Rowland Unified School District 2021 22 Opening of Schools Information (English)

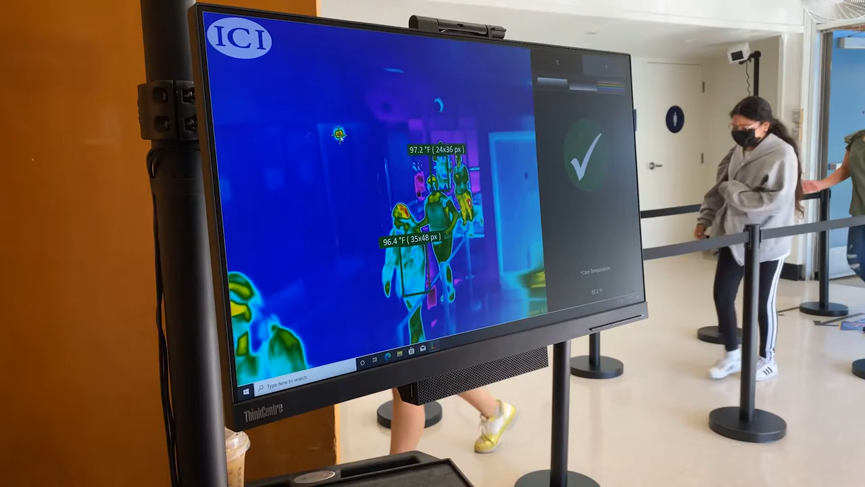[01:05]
This allows the temperatures of staff and students to be screened as they enter daily.